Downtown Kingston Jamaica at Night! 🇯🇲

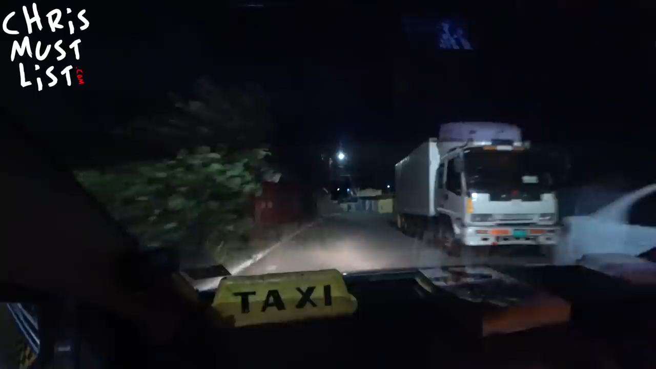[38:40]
So it doesn't look too bad, eh? No. For a night, and it's quiet. It's very quiet. Very quiet.
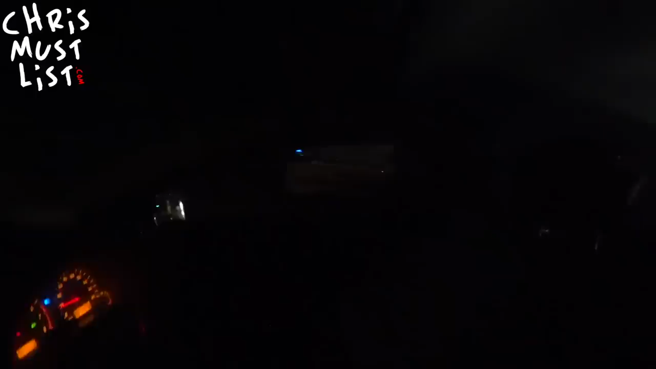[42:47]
We just drove past a sign that said "Welcome to Downtown Kingston."
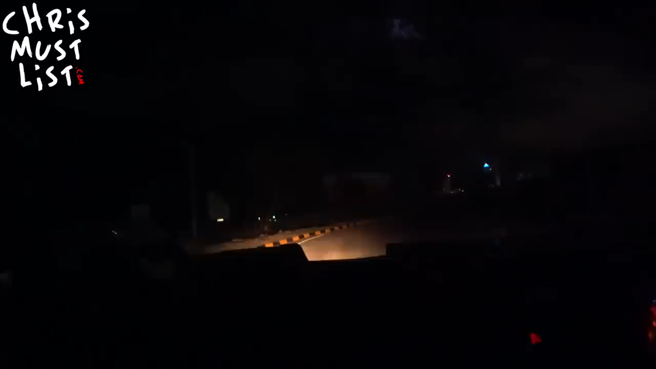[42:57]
All right, we get back into the city. Yeah.
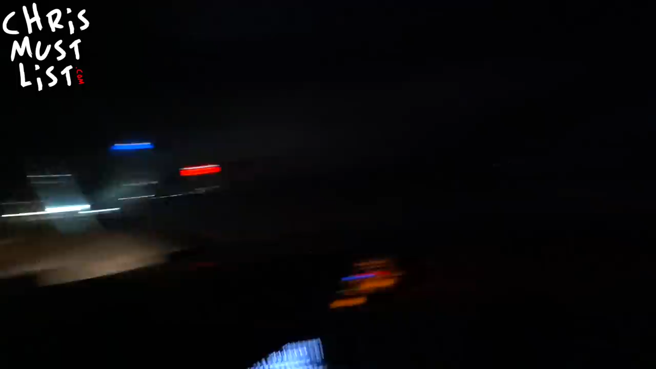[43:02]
Is Kingston the most populated city in Jamaica? Yes. Yeah. Yes. So I mean, like, look, there's nothing. Everybody is going to bed or working or whatever. What time is it?
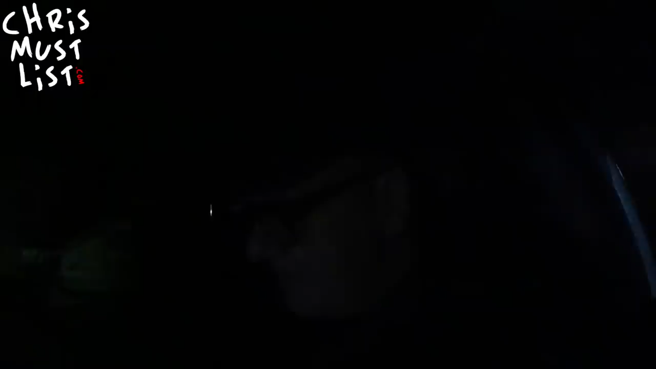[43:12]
It was recently built by the Chinese. See? Yes. Ministry of Foreign Affairs. And trade.
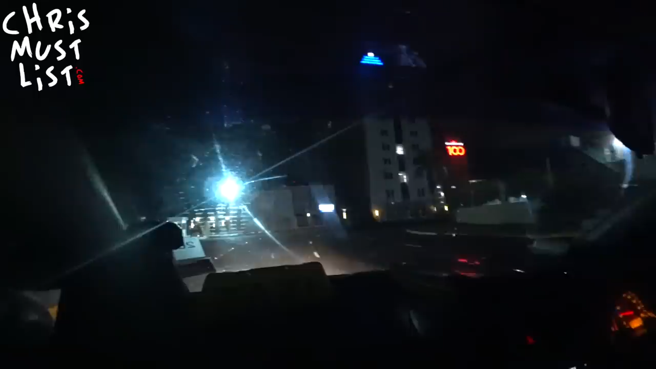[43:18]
Yes. Watch this guy walking in the street here. Yeah. He picked a good spot to walk.
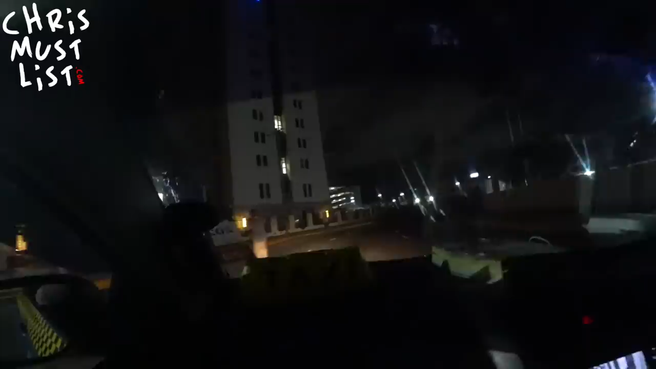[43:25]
Kingston. It's a distributor, Grace Kennedy, for over 100 years.
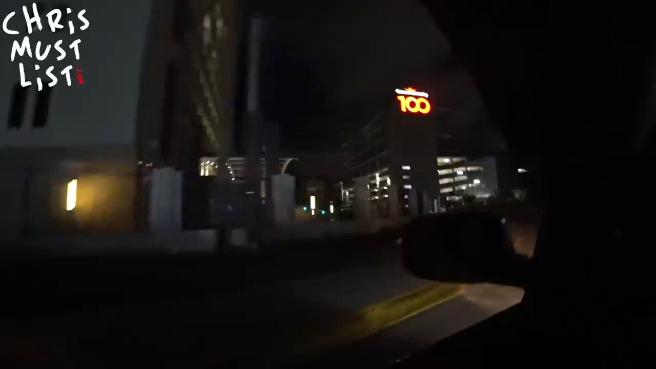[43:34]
Yeah. Wow, the streets are empty. Yeah. Look at this. Very, very quiet. Yeah. We got to find some action. Where I don't want my audience to fall asleep. They got to stay awake.